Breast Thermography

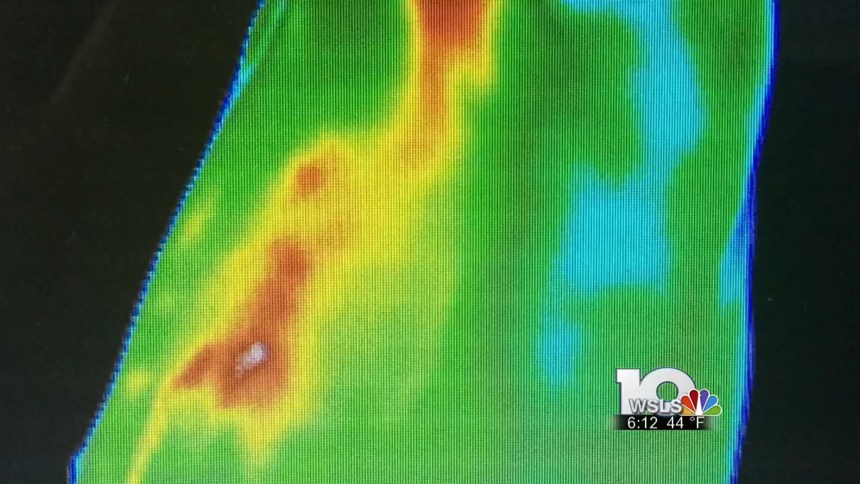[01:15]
THE PROCESS TO DETECT THE HEAT IS CALLED THERMOGRAPHY. THE TEST IS SIMPLE AND PAINLESS.
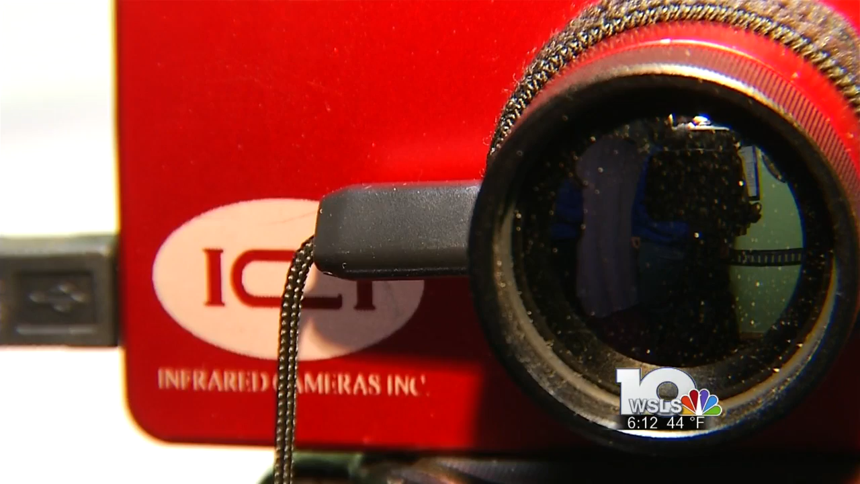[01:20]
PATIENTS STAND IN FRONT OF THIS SMALL CENSOR WHICH TAKES HEAT MEASUREMENTS IN THE BREASTS.
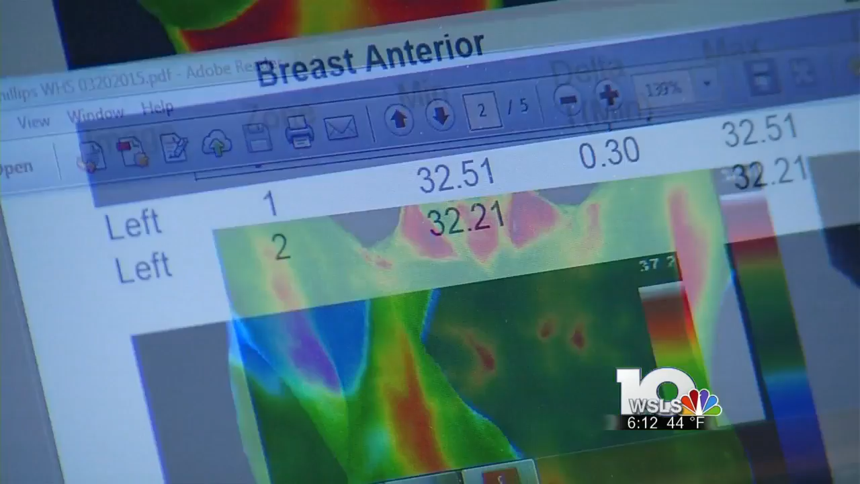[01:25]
WE DON'T WANT TO BE THE JUST GET A TEST AND WAIT UNTIL SOMETHING HAPPENS. PRODUCING AN IMAGE FOR DOCTORS TO REVIEW THAT LOOKS LIKE THIS. THIS IMAGE POTENTIALLY SAVED A PATIENT'S LIFE. THERMOGRAPHY SHOWS CANCER CELLS HIGHLIGHTED IN RED IN THIS PICTURE.
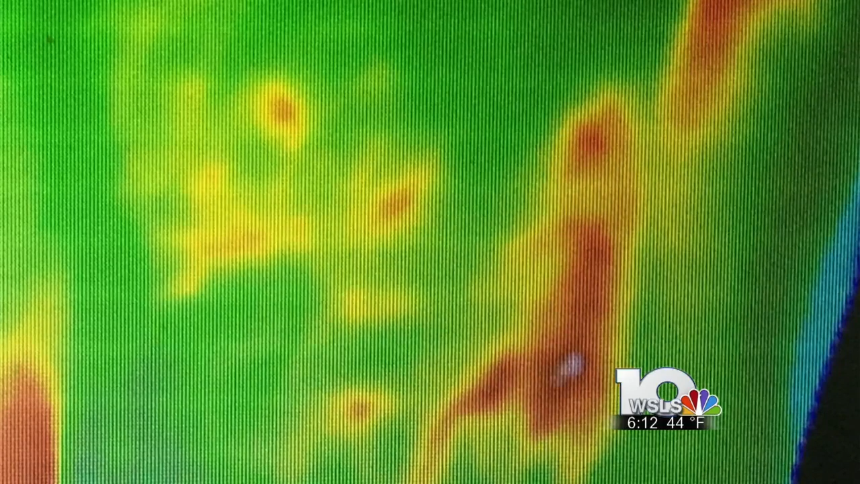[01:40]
IT WAS SOMETHING A MAMMOGRAM DIDN'T PICK UP. MCCLELLAN SAYS THERMOGRAPHY IS A PREFERRED OPTION FOR PATIENTS WHO WANT TO AVOID RADIATION FROM MAMMOGRAMS.